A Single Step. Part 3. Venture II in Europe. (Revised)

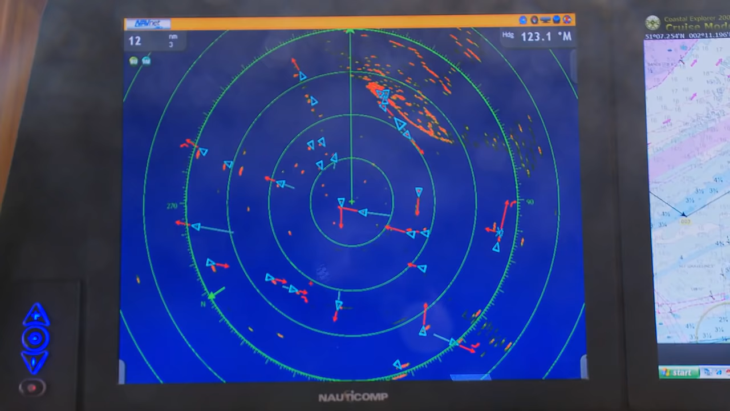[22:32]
The English Channel is a virtual freeway of shipping, which has to follow east-west separation zones.
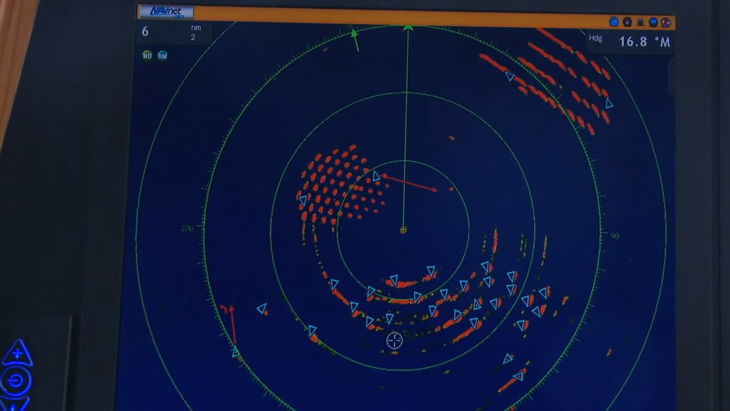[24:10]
The cluster of red blobs are an offshore wind farm situated some 15 miles off the Dutch coast. There are modern windmills everywhere in Europe, and I counted 60 in just this cluster.